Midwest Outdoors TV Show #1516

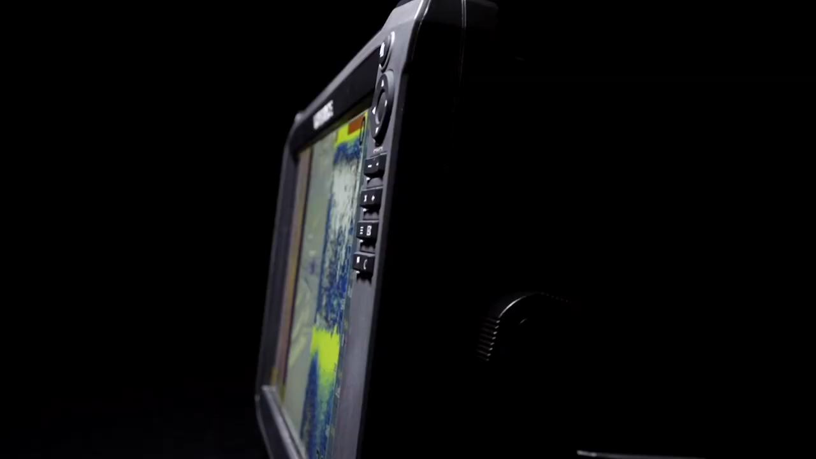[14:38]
A revolutionary step forward in simultaneous chirp
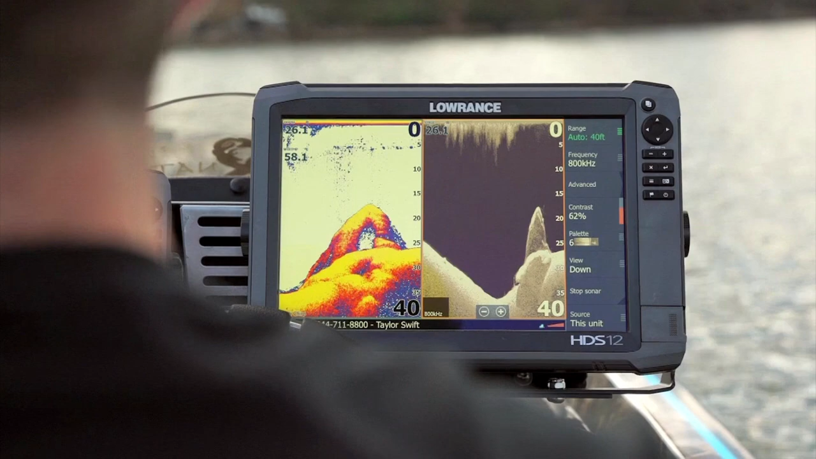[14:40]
sonar and structure scan HD sonar imaging.
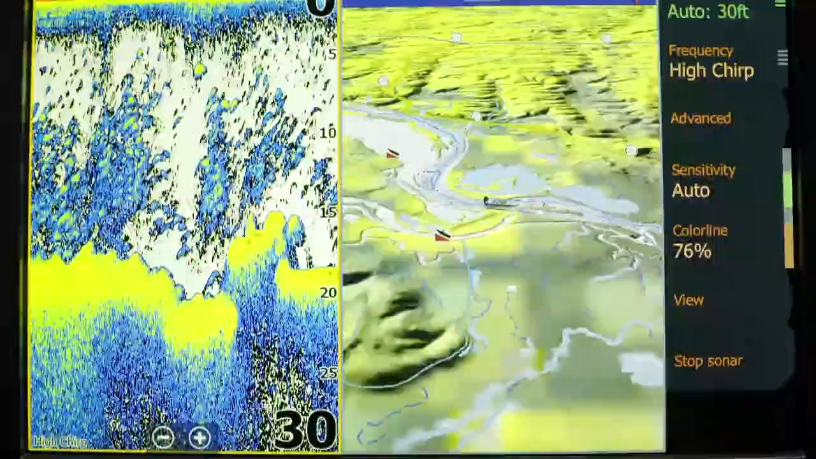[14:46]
Clearer views, faster interface, multi-touch screen, key pan operation, and total boat control.